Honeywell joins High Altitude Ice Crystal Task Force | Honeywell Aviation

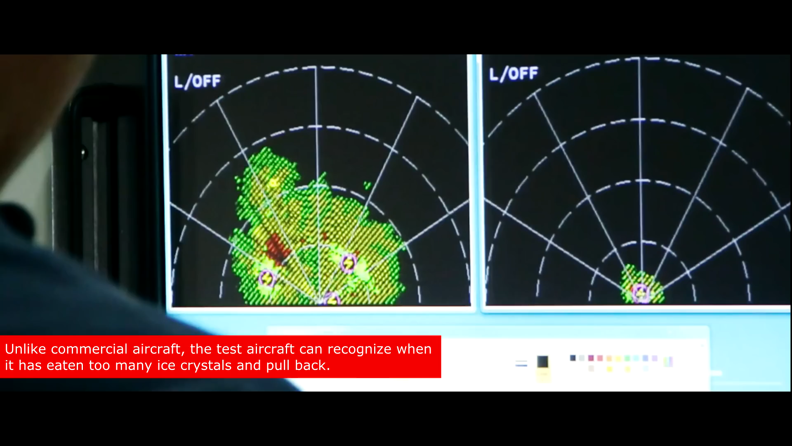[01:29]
Sapphire Falcon carries ice water content probes while flying into storms, chased by Honeywell test aircraft, collecting fully synchronized weather radar data.